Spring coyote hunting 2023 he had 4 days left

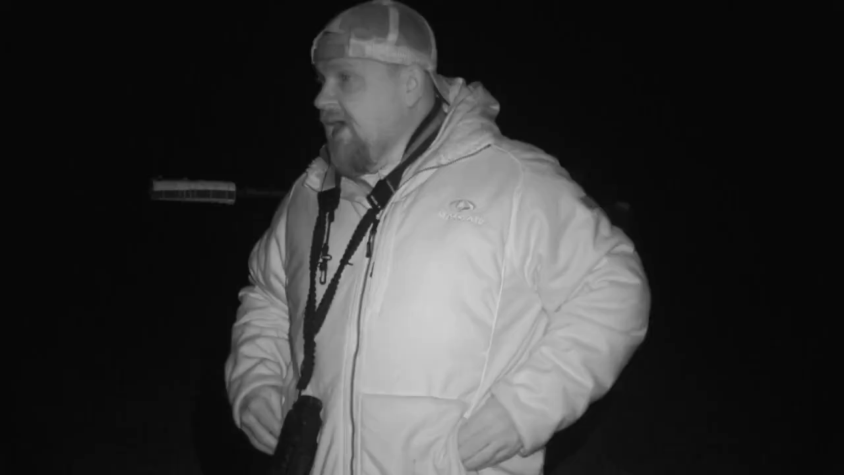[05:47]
I had it on a little stinky rat. Stinky rat for the wind. He was cutting my wind down here trying to find them coyotes. I just hit it a couple times.
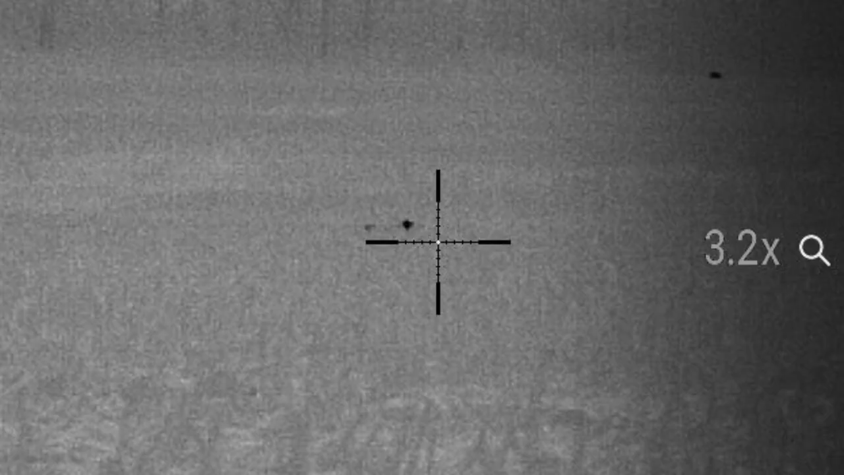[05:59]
Stopped him once, wasn't comfortable with the shot.
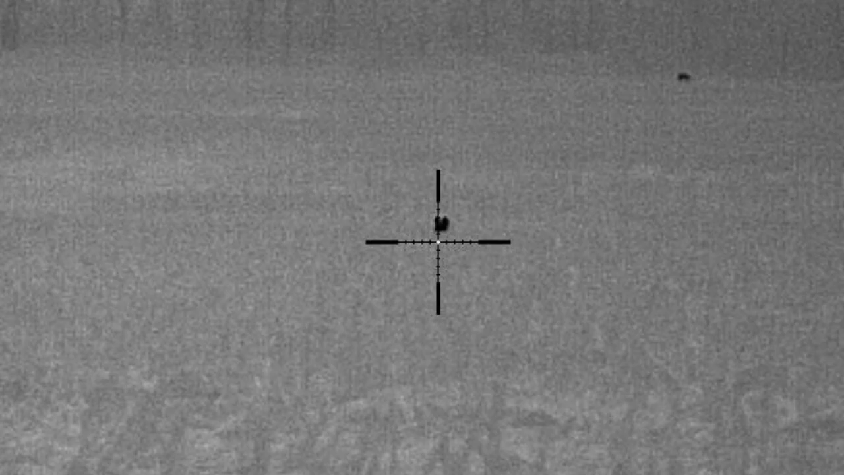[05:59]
Stopped him again. Broadside.
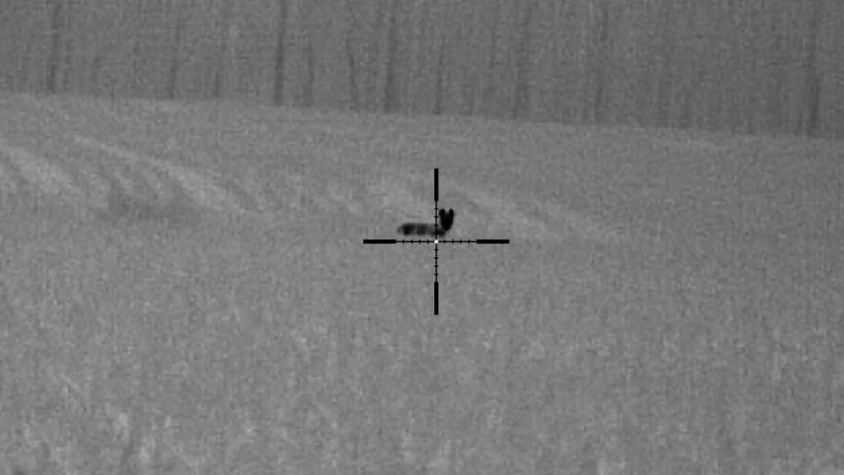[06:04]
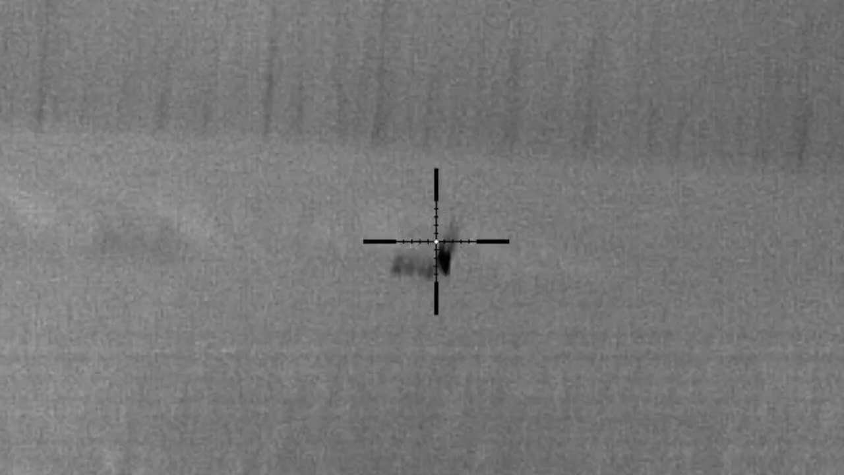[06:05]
Probably 175 yards, I don't know yet. We'll go step it off.
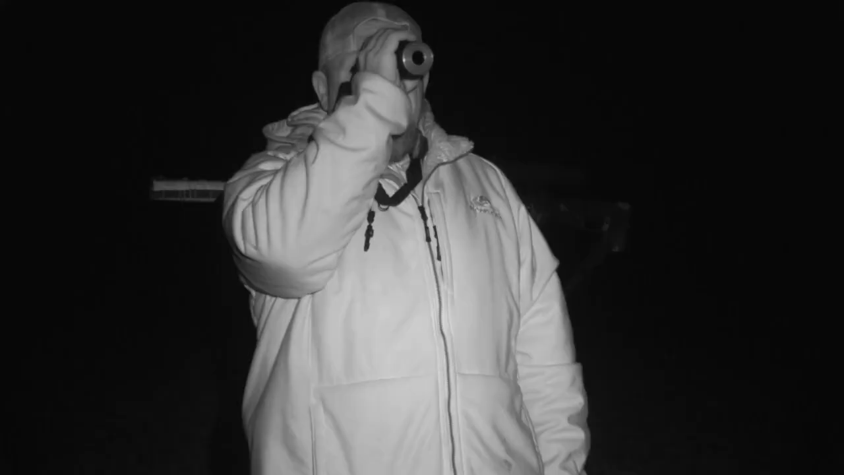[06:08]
Coyote down. 10 minutes out here. 10 minutes. 3 o'clock in the morning. 3 o'clock in the morning, we're letting the air out of them. Pa-pow!
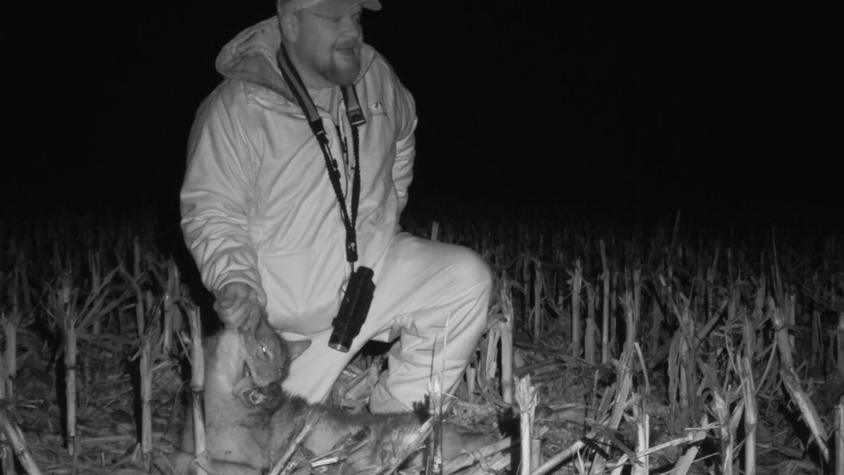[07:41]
10th maybe? Wild guess. Clarify that real quick. The 11th. Today's the 11th. Coyote season goes out here in Indiana 4 days. This big male here had 4 more days to go. We can still hunt with written permission, but you don't need it right now during season. Guys, I am going to wrap it up. I got a pretty eventful morning still to go. I'm gonna go down here and try to get this other female.